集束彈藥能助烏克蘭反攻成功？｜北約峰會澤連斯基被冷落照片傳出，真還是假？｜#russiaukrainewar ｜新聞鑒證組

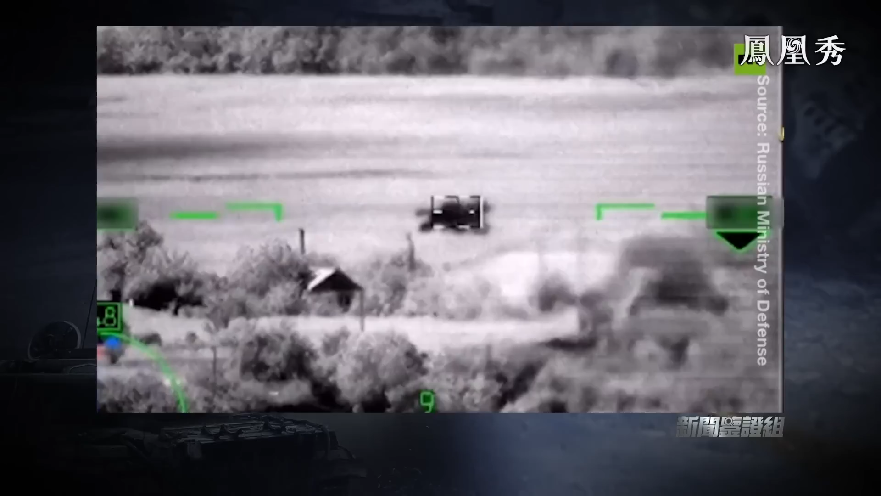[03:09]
频我们看到了一段黑白无人机拍摄的监控画面较为完整地记录了一个疑似坦克的军事设施被击毁的全过程